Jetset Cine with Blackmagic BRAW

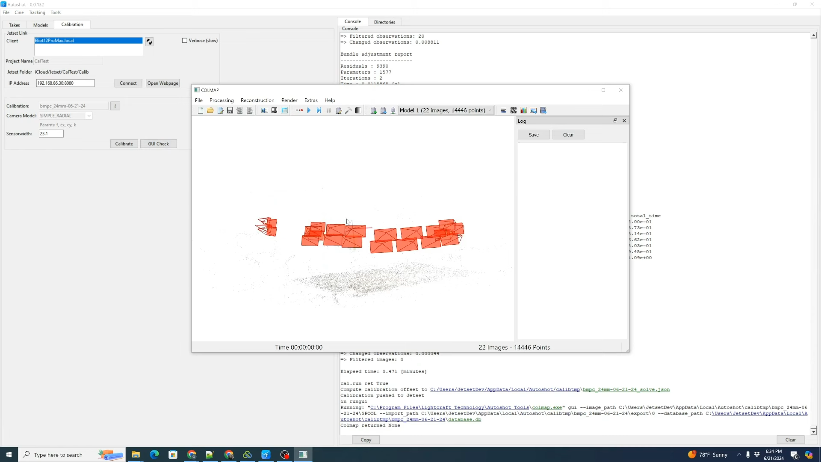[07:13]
So we can see the cluster of camera positions. As I moved around the carpet and we can actually even see the pattern of the carpet.
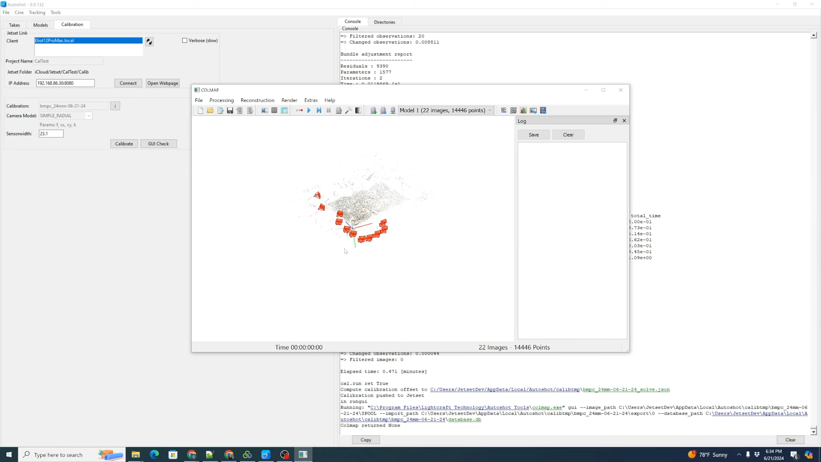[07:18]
So that looks like a reasonable solve and we can exit and we don't want to save it.
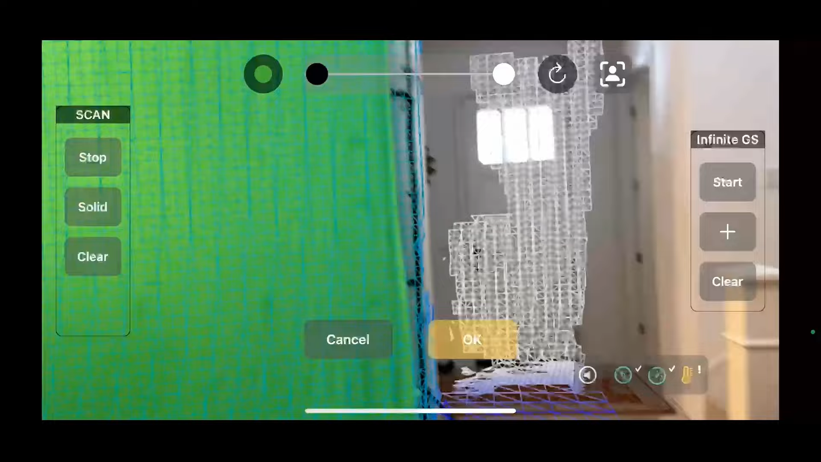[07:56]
That will be really helpful for any post-production tracking refinement work.
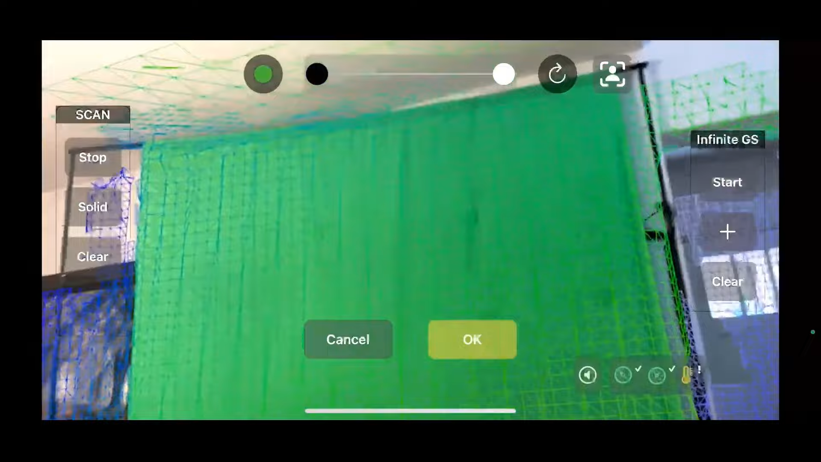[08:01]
Especially our green screen with our markers on it. That's going to be useful. All right.
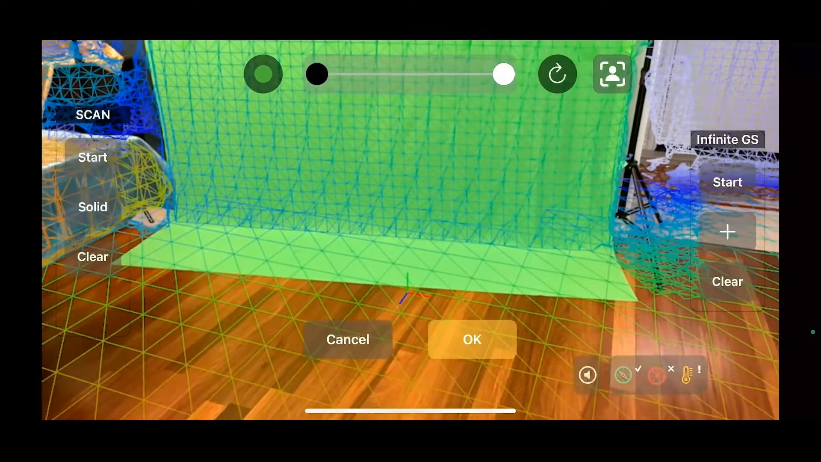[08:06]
And we're going to click that to hide it. All right. And we're going to click our green screen key. All right.